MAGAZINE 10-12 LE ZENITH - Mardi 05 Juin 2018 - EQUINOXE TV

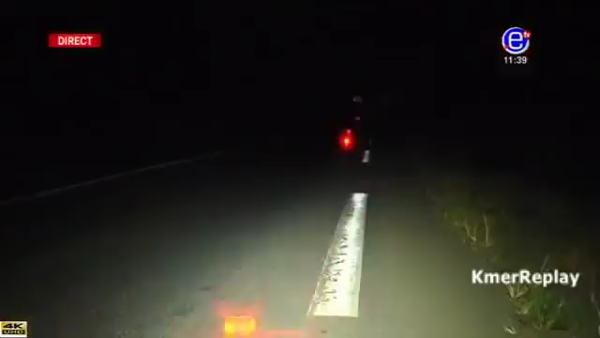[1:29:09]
et vous voyez donc à l'écran quelques gyrophares qui balisaient quelques véhicules déjà balisés et bien évidemment ces véhicules là qui grâce à ce gyrophares de signalation de détresse se fait donc signaler à ceux qui viennent dans les deux sens et nous observons quelque part aussi au sol là un balisage traditionnel donc le balisage de l'époque on le dit souvent avec les herbes mais cette fois-ci nous vous présentons davantage ce gadget de sécurité pour éradiquer d'espoir cette méthode traditionnelle parce que vous chers téléspectateurs vous convenez